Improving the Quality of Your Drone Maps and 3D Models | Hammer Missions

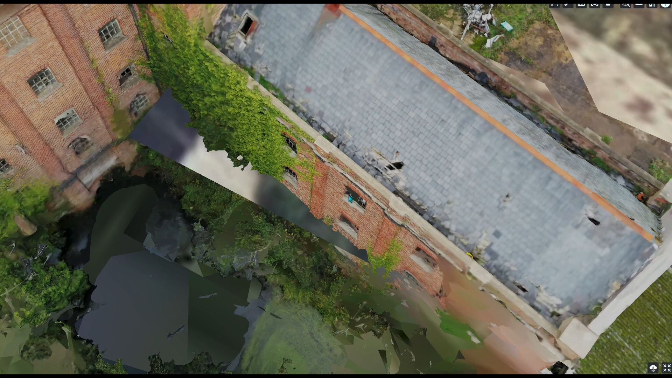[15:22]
So there are still some bits that need work. Here, for example.
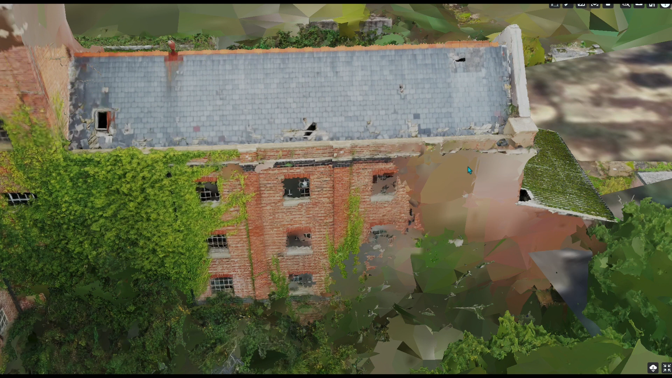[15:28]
And this is, I think, because it's been captured from behind this tree. It's caught behind this tree.
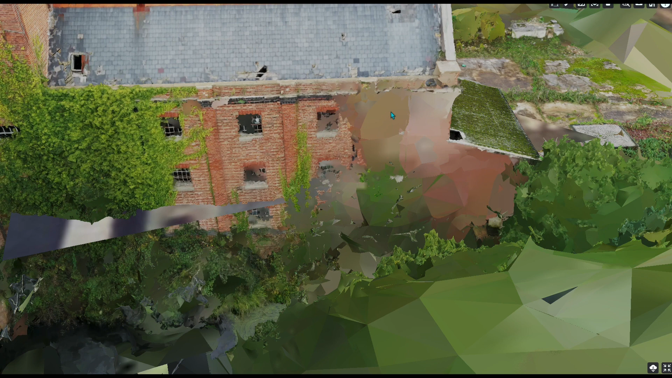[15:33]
So it hasn't managed to pick this up.
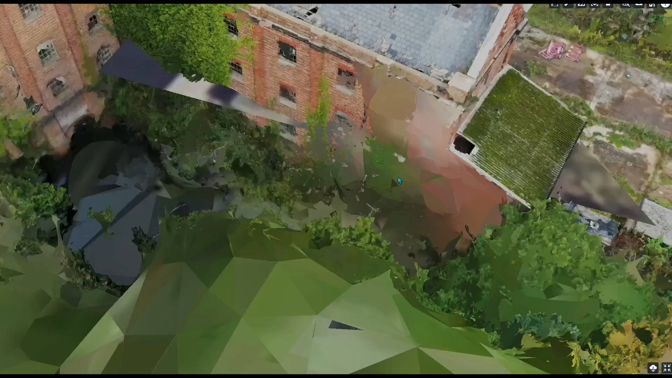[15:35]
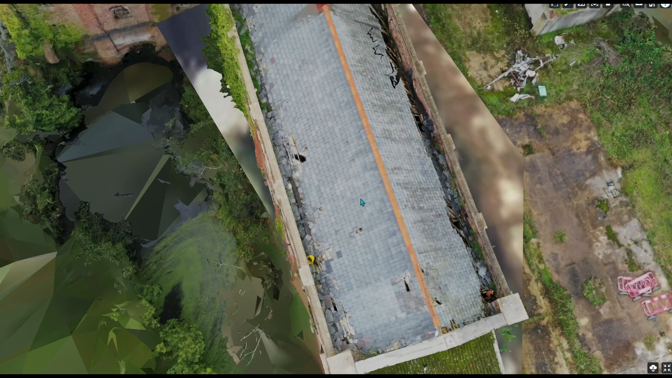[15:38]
But then the deer position is very good.
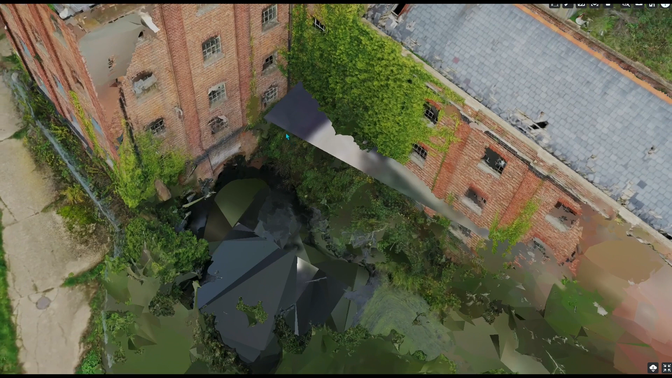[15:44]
This facade here is rendered pretty well. This one looks good.
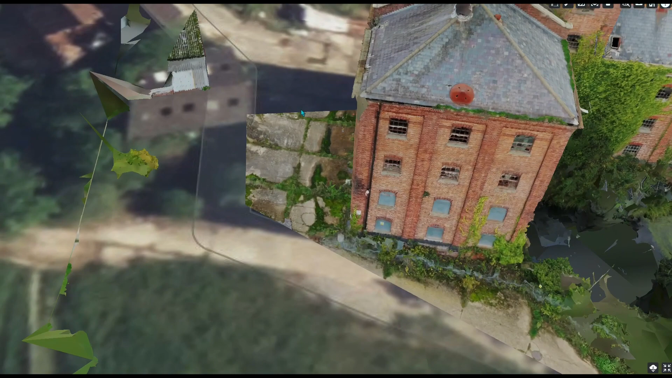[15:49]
Let's come around this side here.
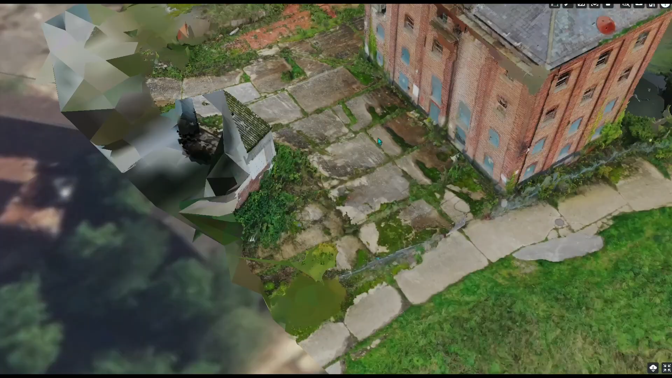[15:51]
It's not bad. Again, there's some overhang here that it hasn't managed to pick up. Now, that can be rectified by doing. So I think we did literally one pass with the obliques. Obviously, the more passes that you take, the more data it's going to collect. So this was, as I said, this was just with one pass, I think, at about 70 feet.
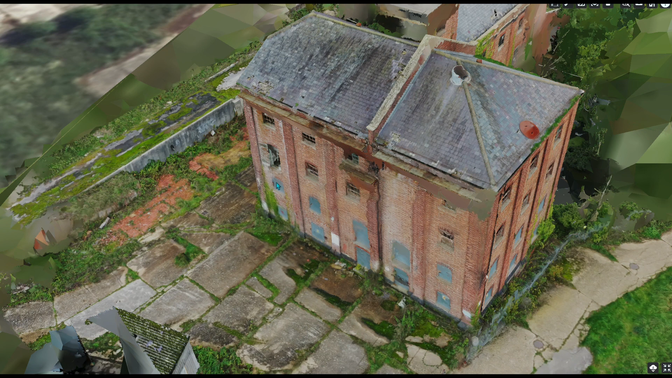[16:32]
But the recommendation would be multiple passes. So if you remember, the facade mission or the oblique mission that we set up ran from 70 feet down to 30 feet. If you let that whole mission run, then you'll get a lot more data. And come around the back.
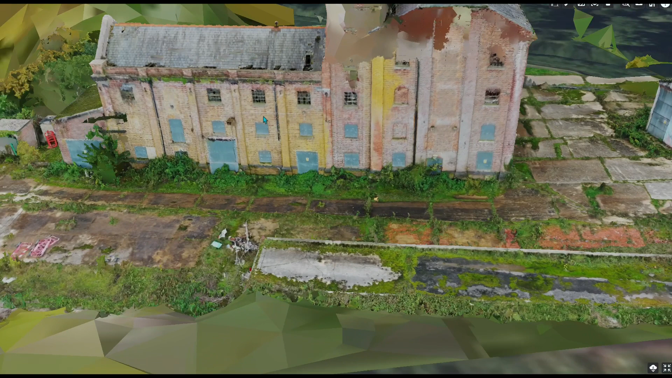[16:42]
And there's the back of the facade.